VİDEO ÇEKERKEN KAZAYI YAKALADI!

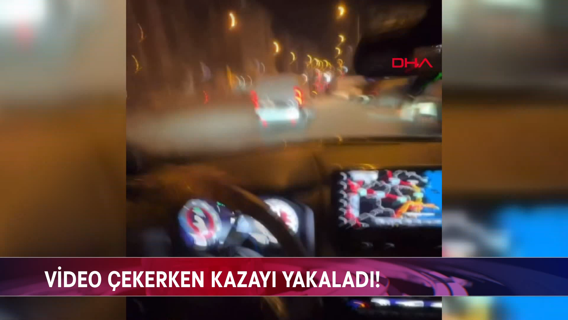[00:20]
Gece saatleriydi. Bir otomobil Eşrefpaşa'da hızla ilerlerken kontrolden çıktı. Karşı şeride uçtu. Başka bir araca çarparak durabildi. Görenler durumu sağlık ve polis ekiplerine bildirdi.